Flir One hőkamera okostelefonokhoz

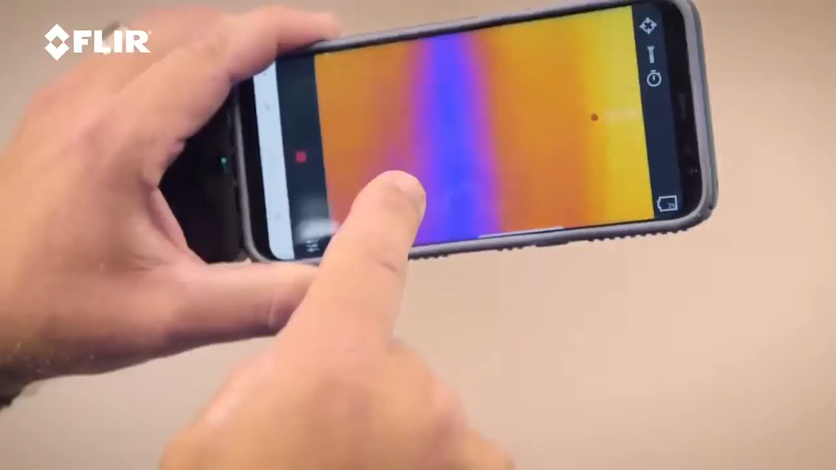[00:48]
which tells me there's a temperature differential there, a big temperature differential, that runs from floor all the way up to ceiling.
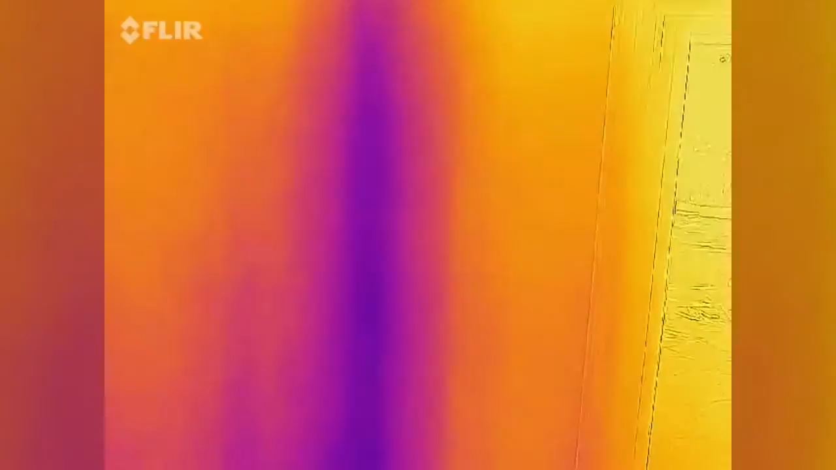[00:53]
Now, that tells me, because it's uniform, that that's probably AC or the ductwork, and the AC is on right now.
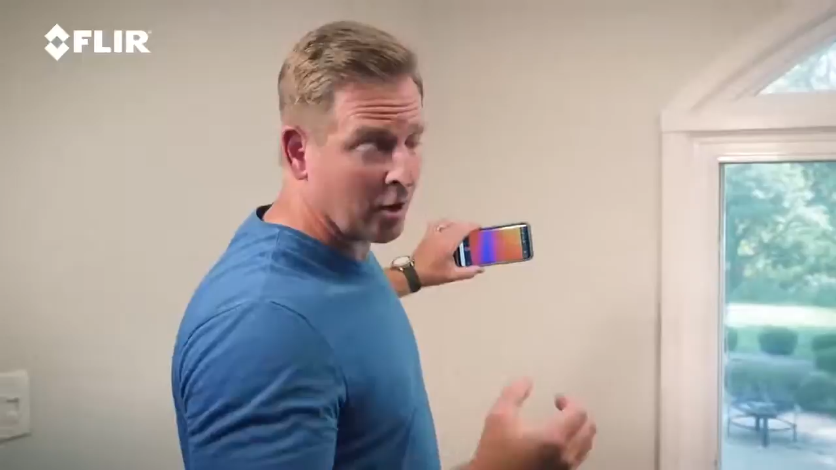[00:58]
So, I can see that, and I'll double check it, but that tells me that it's probably utility. Now, if I look over here, underneath the window, I can see another really dark blue spot. That dark blue spot tells you that there's a huge temperature difference, and it's very cold.
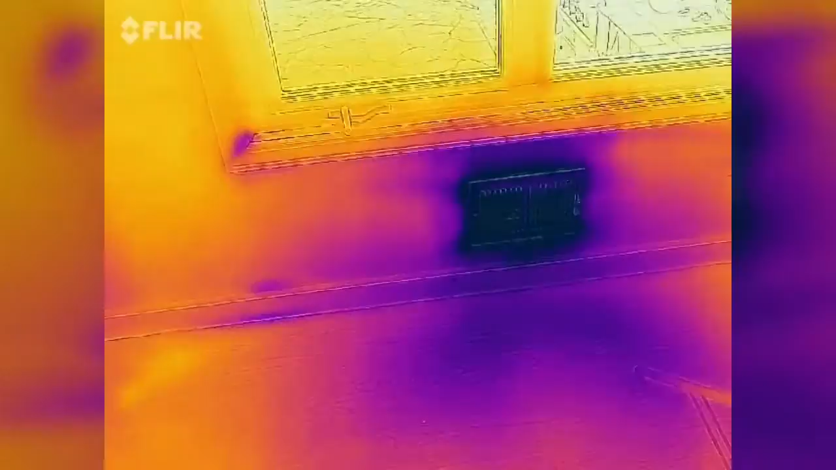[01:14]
There's a register right there, so that tells me that's HVAC. That makes sense, right? But when I pan over here, underneath, exactly underneath that corner of the window, there's another dark spot right here, which really stands out in the thermal.
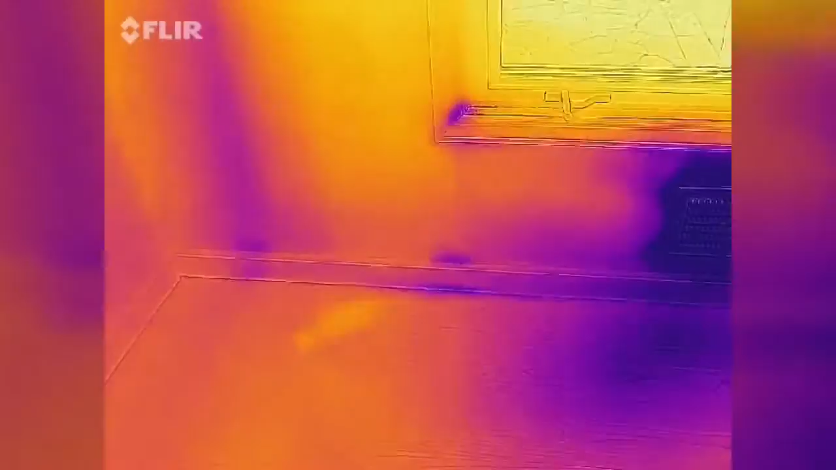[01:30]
I can't see that with the naked eye. I can see it with thermal. And it's plain as day. And that tells me that that's more than likely water, but I don't know for sure, because the thermal doesn't distinguish between water and cold. So, now that I've isolated it with the thermal, I can take a picture, right?
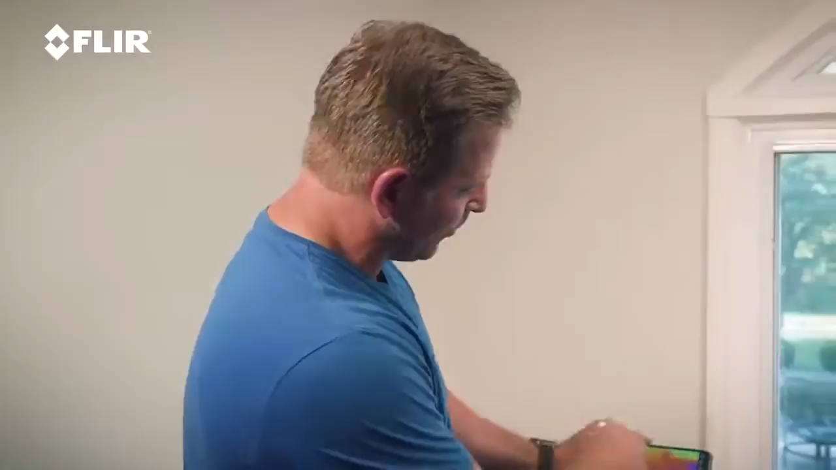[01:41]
There's video. I can do video, but I can also do a photo. And I can save that, and then show the homeowner later on, and document what I'm doing.
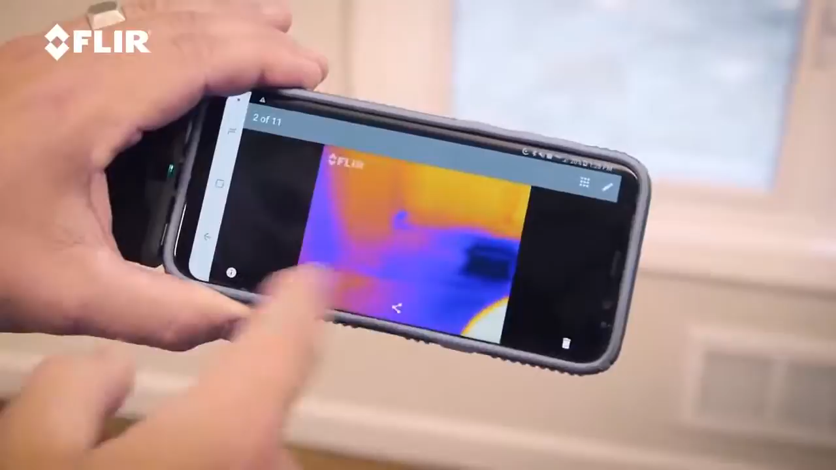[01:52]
So now that I've isolated the problem with the thermal, I'm going to use my moisture meter, which is FLIR's MR40 moisture meter.